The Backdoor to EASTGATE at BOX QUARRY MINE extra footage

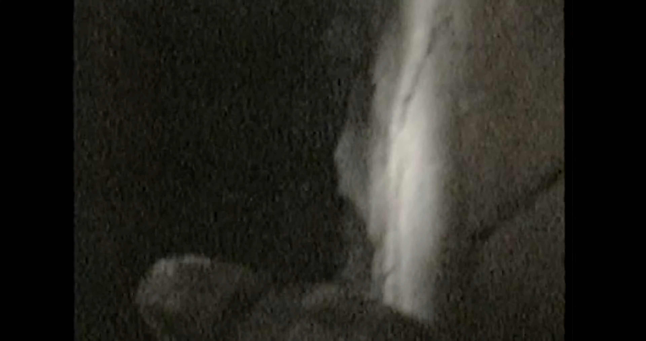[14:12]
This is the entrance hole here beneath us, and this is where they're going to emerge from in a couple of seconds, hopefully.